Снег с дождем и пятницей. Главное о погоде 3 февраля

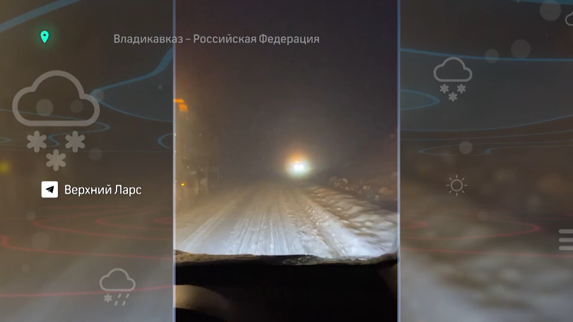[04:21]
В пограничной зоне России и Грузии из-за сильного снегопада запретили движение всех видов автотранспортных средств на участке Владикавказск-Верхний Ларс в направлении на выезд из Российской Федерации. Синоптики отмечают, что в ночь на пятницу по всему Северному Кавказу наблюдались обильные снегопады. В флагштоке вон в дугу.